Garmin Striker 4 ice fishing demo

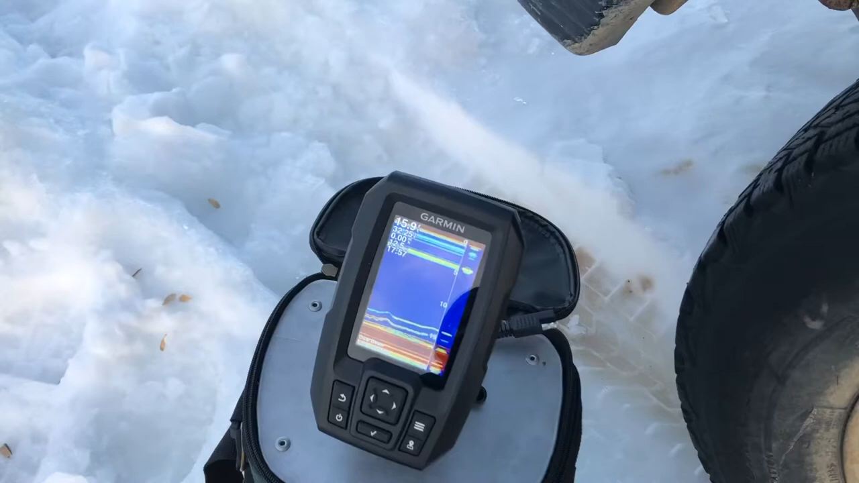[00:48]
see over here we got it on the traditional screen he's on the bottom this one here is his hook the
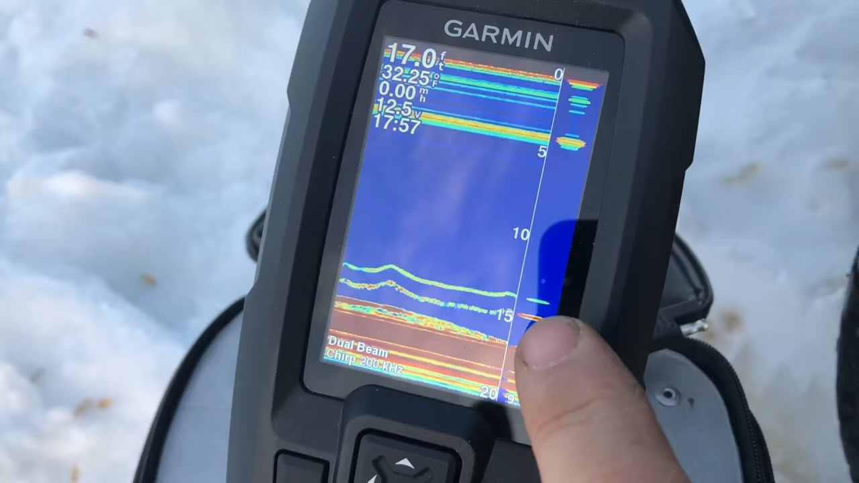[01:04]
On screen: depth 17.0 ft, water 32.25°F
other one would be his little weight and there's something going on underneath here it's like fish are coming to check them out as
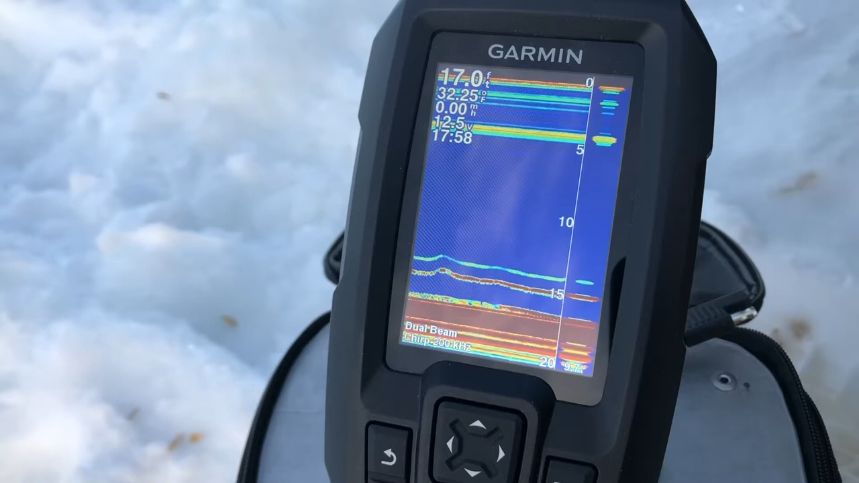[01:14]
he jigs you can see it move up and down oh yes it's very very responsive you have about 36 inches of ice we're but fishing at 17 feet right now but as he goes down you can see something
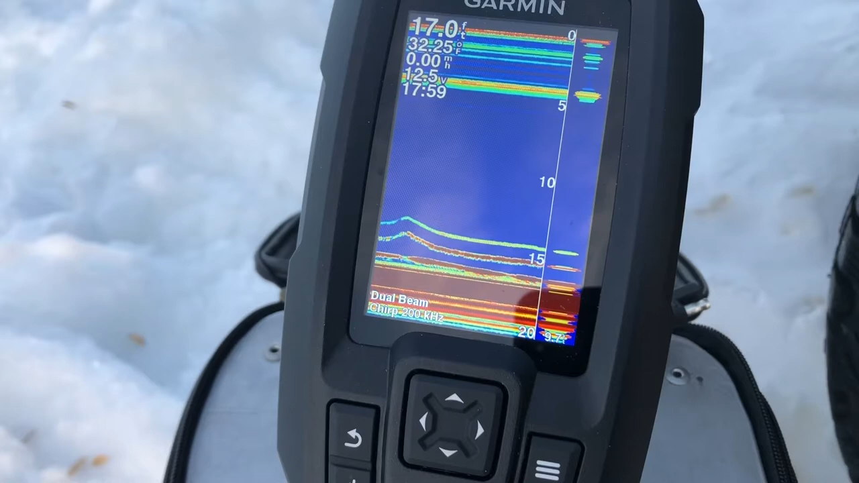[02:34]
On screen: depth 17.0 ft, water 32.25°F
coming up a little bit now go down on it there maybe we're gonna get some action here soon it's about that time
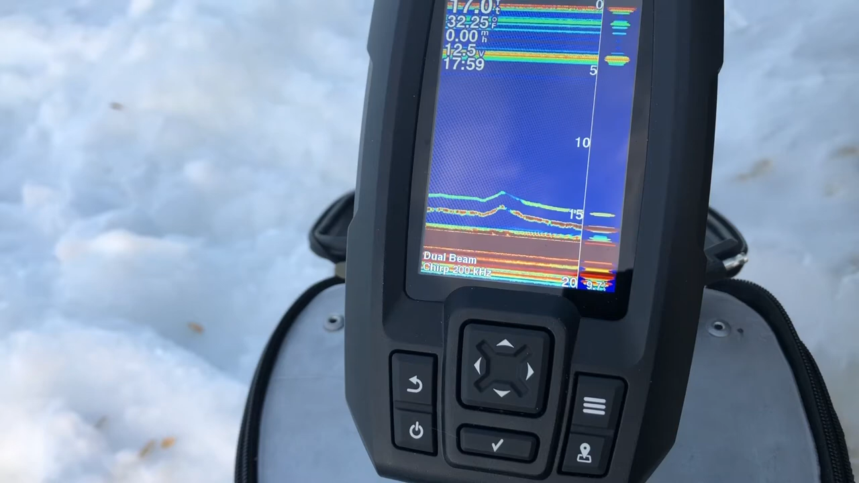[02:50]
let me try and coax that guy up there he's no biting yet
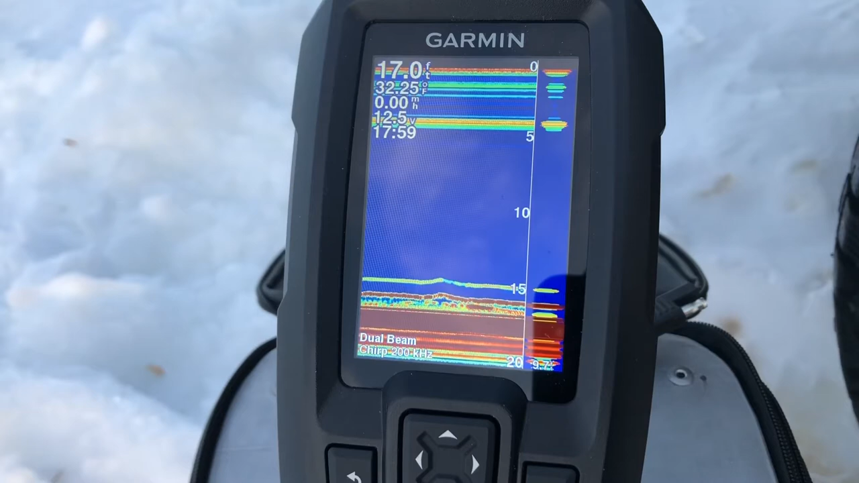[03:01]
On screen: depth 17.0 ft, water 32.25°F
he's been off and on this year fishing more like washing our hooks but one day we're gonna get it hit it lucky and catch some fish
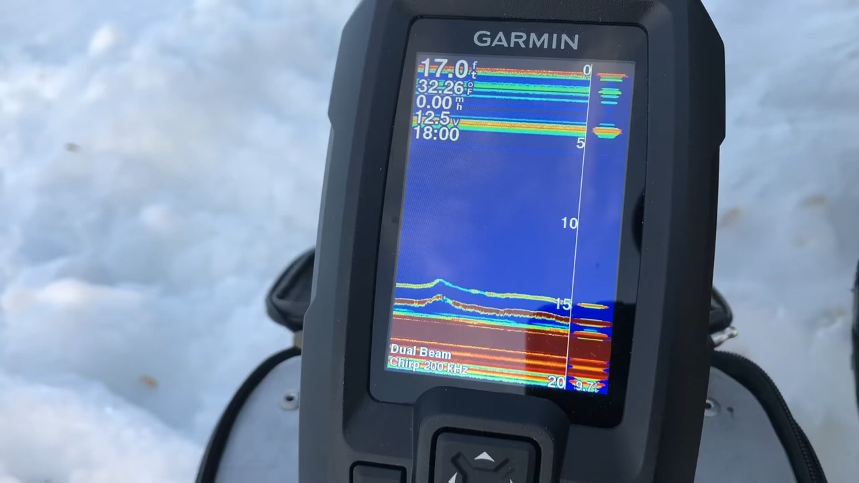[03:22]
On screen: depth 17.0 ft, speed 0.00 mph
let me do I'll put on the traditional flasher right now
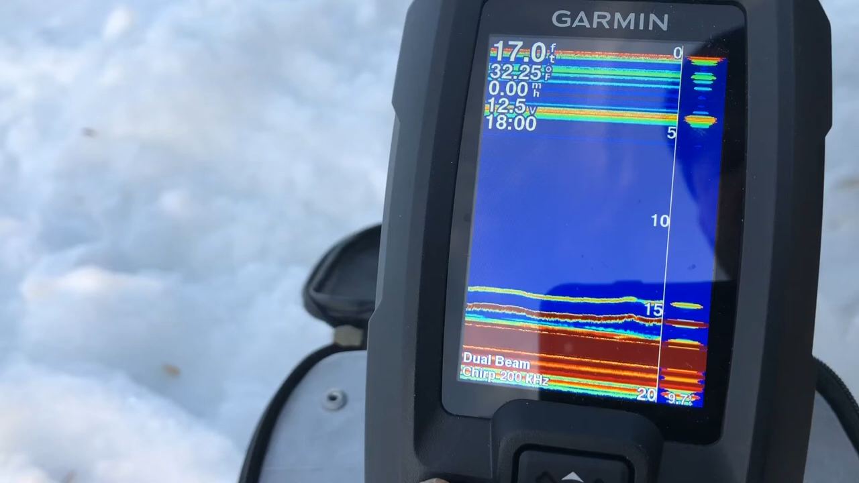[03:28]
On screen: depth 17.0 ft
and see how not the traditional that was a tradition we're gonna put on the flasher now
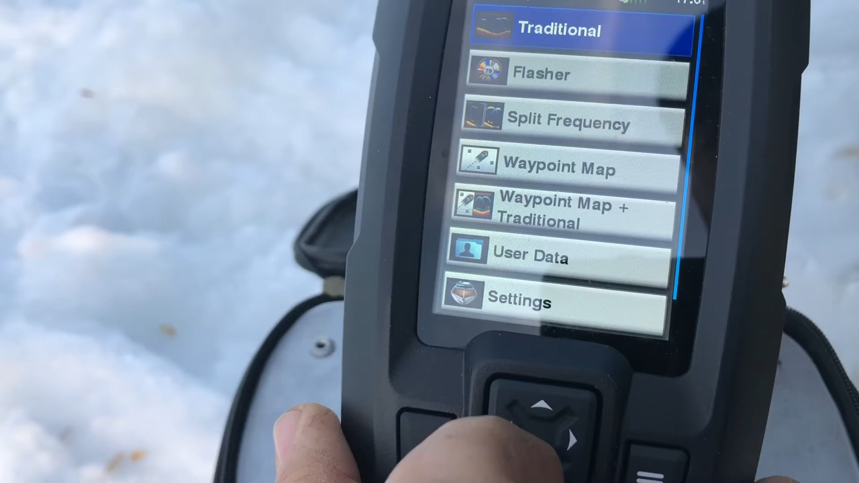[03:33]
see how that works you'll see again his hook is here weight is there
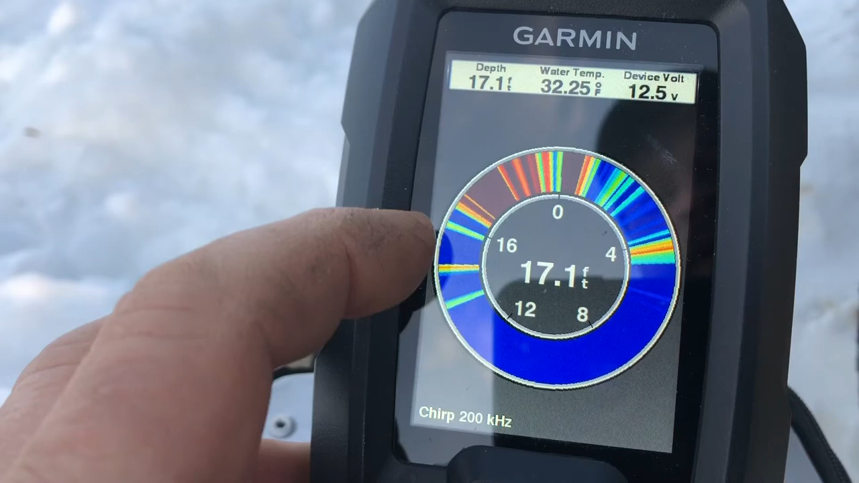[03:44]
On screen: depth 17.1 ft, water 32.25°F
actually works great see look at that wants to follow you see that that line below there now he's going down again
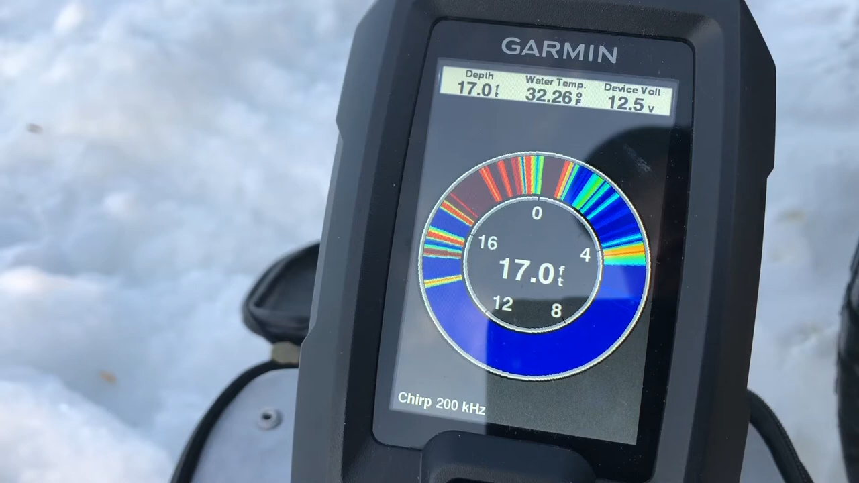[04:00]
On screen: depth 17.0 ft
he's checking that hook out oh it'd be nice if you caught something you feeling nibbling at all or nothing he's there though watch go up a little further see how far you can get him up there keep going oh he's following that thing right like you wouldn't believe